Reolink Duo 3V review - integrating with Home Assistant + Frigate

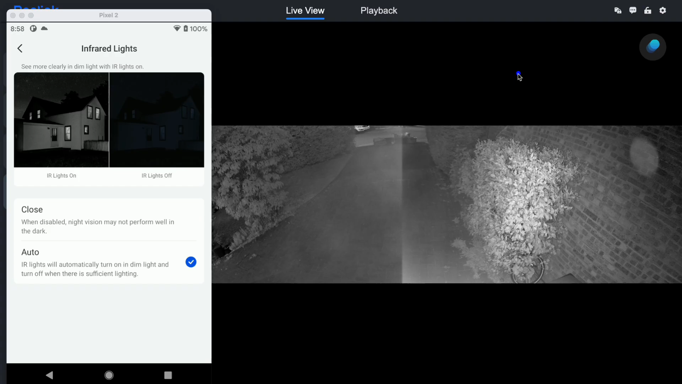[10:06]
The infrared light is not quite as bad, you still get a little bit of glare but if you look you can definitely see the seam line much more easily because of the way that the light's bouncing around of that inside that dome.